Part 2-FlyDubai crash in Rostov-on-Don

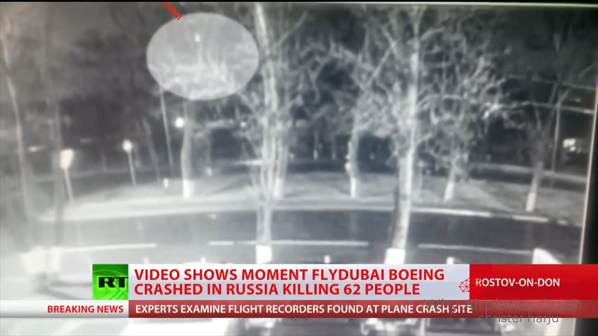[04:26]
and they completely impact the runway, and everybody killed instantly. No survivors.